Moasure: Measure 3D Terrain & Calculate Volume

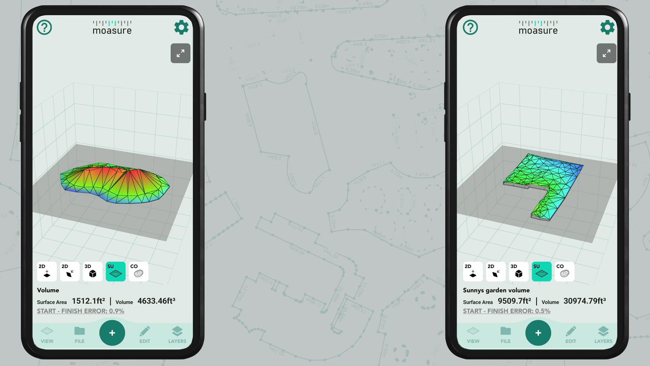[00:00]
In this tutorial you will learn how Moja can be used to calculate volume in your measurements.
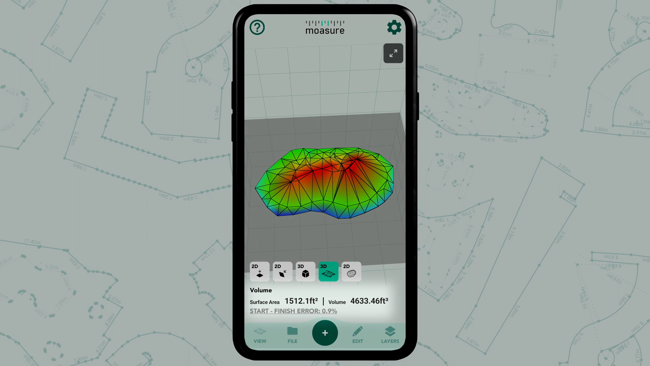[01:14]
Underneath you will also see the surface area and the volume measurement.
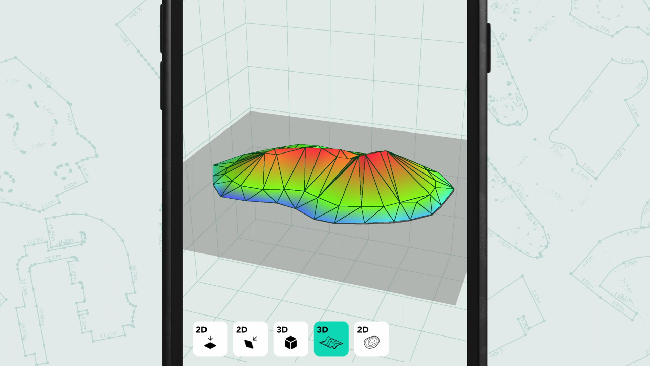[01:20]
We can also use the contours view to visualize elevation across the measured space.
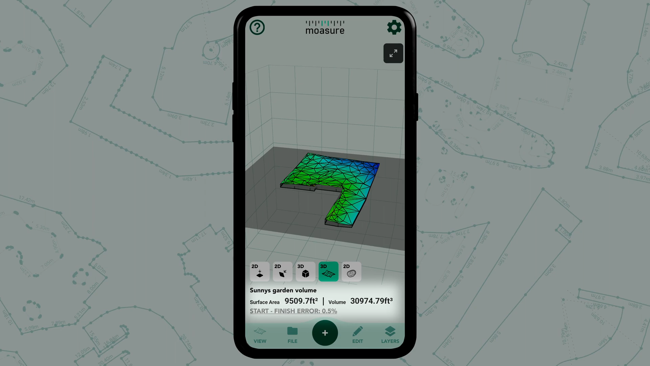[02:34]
Don't forget you can also view the contours here.
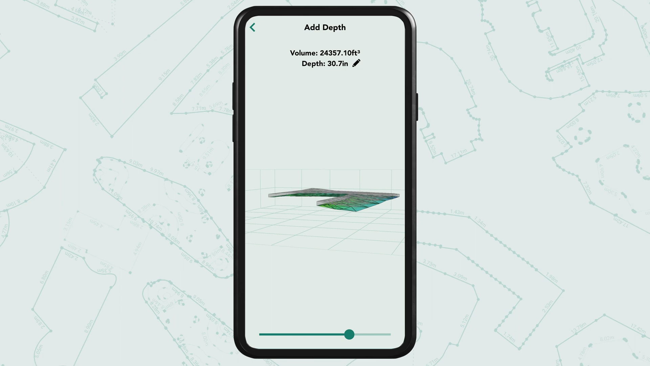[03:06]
In here we can either move the slider down below or tap the pen icon to add the exact depth you're after.